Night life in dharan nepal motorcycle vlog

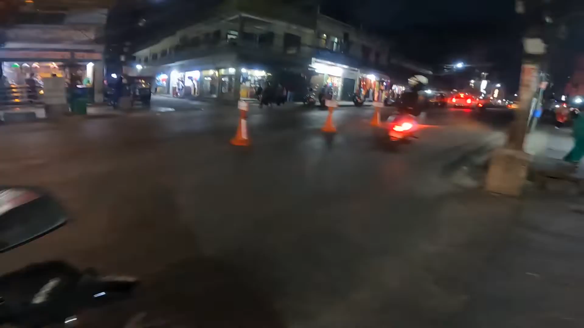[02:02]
finally we are getting to see this so let's enjoy the night view of Dharan Dharan Inlites